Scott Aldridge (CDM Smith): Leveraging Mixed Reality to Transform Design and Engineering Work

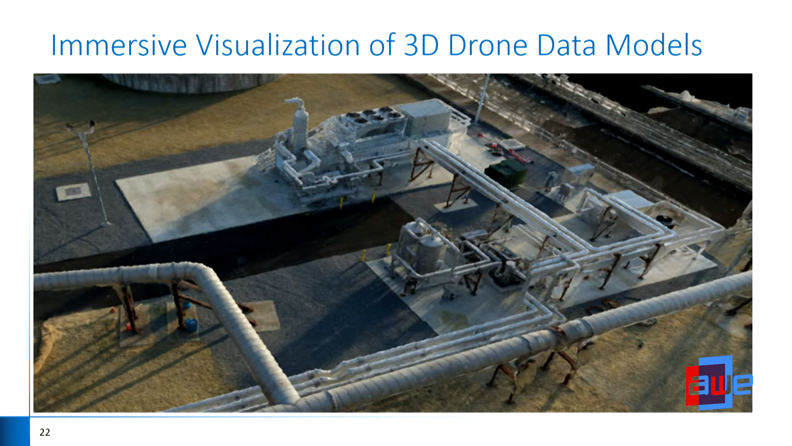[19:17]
Uh, we also take the drone data, as I was saying, and can immerse ourselves, uh, in a room size environment to get a better view of it.
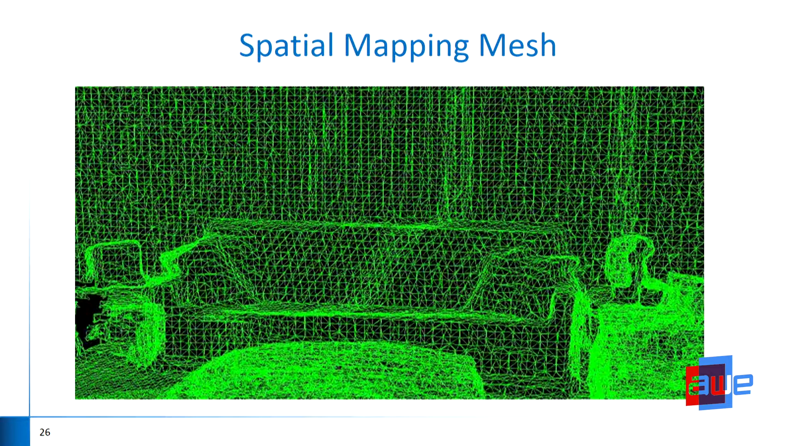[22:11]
This is essentially what a spatial map looks like in the HoloLens of a room if you look at it.
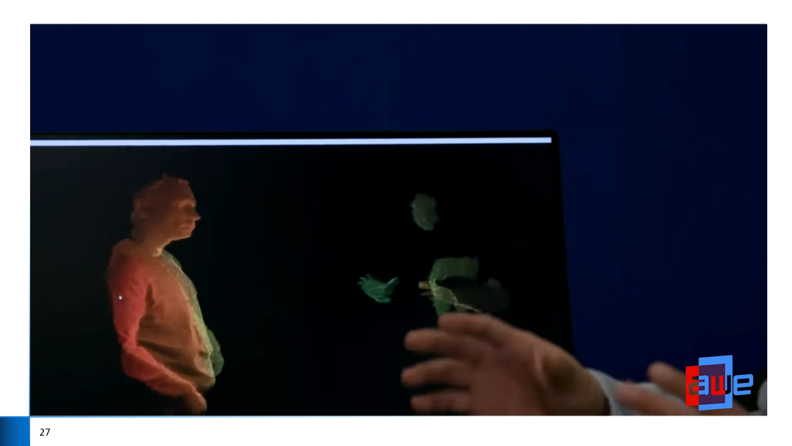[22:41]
So they can show your fingers, almost see your fingernails. You can see the shirt bouncing around. That's going to be the capability of the new HoloLens.
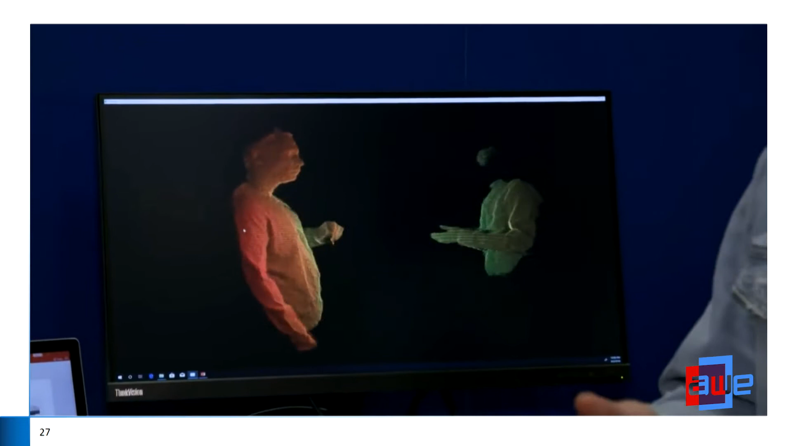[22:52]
And we really feel like that's going to give us, um, some opportunities to do things that we haven't done before because you'll have that fidelity that wasn't there before.